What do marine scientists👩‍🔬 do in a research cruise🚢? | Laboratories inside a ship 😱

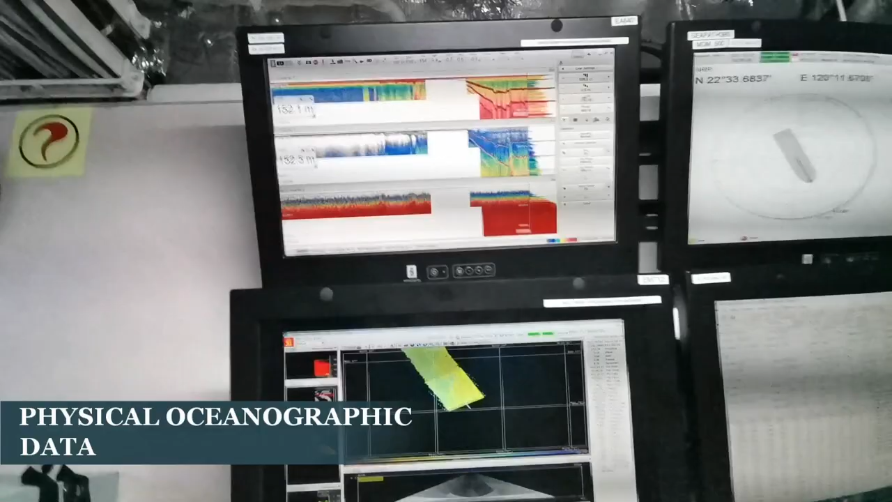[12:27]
This one is the single beam. This one is the multi-beam.